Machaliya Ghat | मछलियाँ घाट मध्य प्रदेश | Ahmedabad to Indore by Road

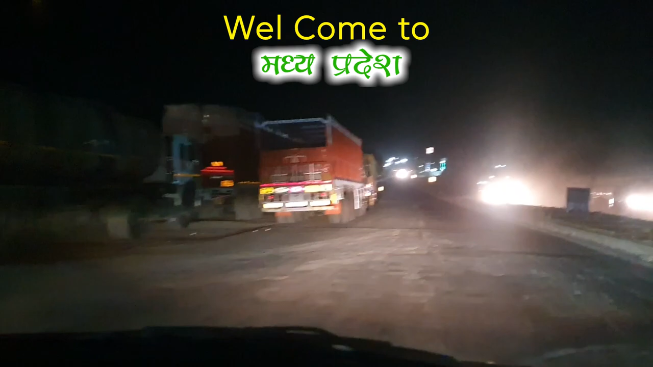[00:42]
हमने गुज्रात और मध्यप्रादेश का बॉर्डियू क्रॉस कर लिया है और यह जो लेफ्ट साइड पर ट्रक खड़े हैं तो सारे यहां से आगे रात को आगे नहीं जाते हैं यह सारी गारी सुवे पांच वजे के बाद ही मचलिया घार क्रॉस करती है
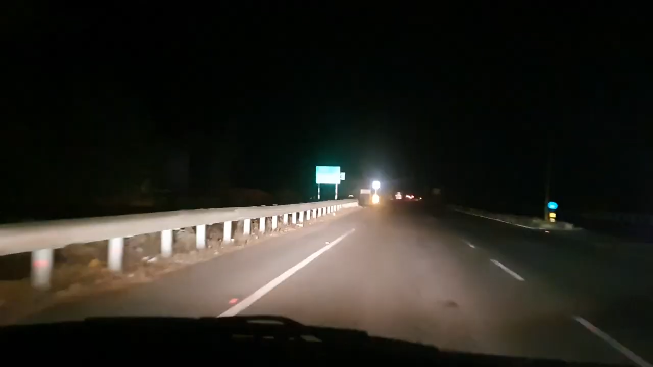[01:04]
यह है जाबुआ अमताबाद से जाबुआ का रिस्टेंस टूफस्टी किलोमेटर्स है जाबुआ के बाद आगे जाने वाले वेहिकल कम हो जाते हैं देखें पुरा रूर्ट खाली है
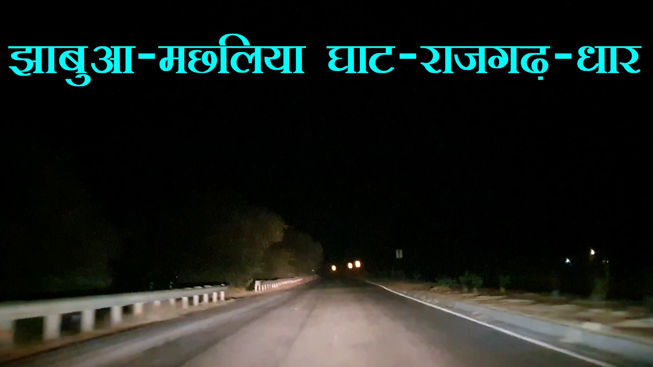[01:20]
यहां से थोड़ा आगे चलते ही आएगा मचलिया गाव
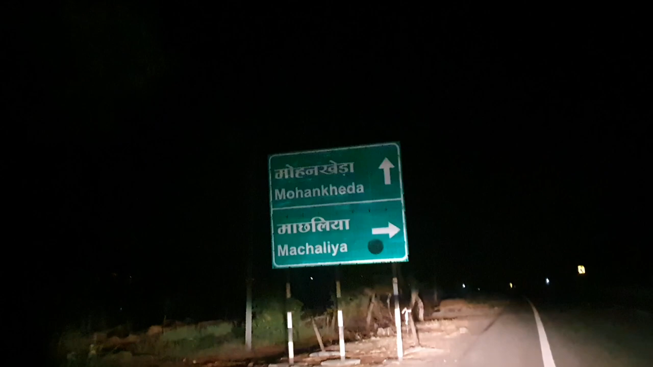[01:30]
मचलिया गाव के बाद आता है मचलिया गाव अभी तक फोल लेन रोड था अभी यहां से सिंगल रोड हो जाएगा
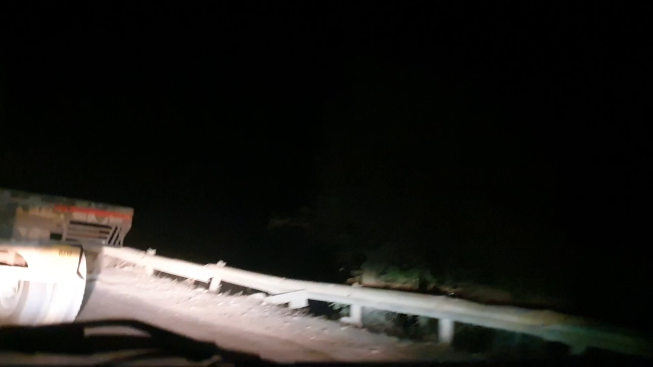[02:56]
सिंगल रोड और गाट के डलान ज़्यदा होने की वज़े से ट्रक स्पीड में चड़ नहीं पाते हैं
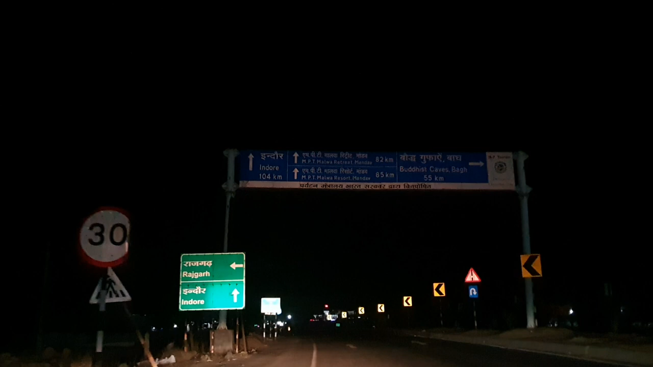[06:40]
हम अध्य प्रदेश पुलिस प्रशिशन के आवारी है कि हम एरा दो बज़र भी सेफ साइड घाट क्रॉस कर लिया, अब यहां से दोर बन दिर पूर किलोमेटर है,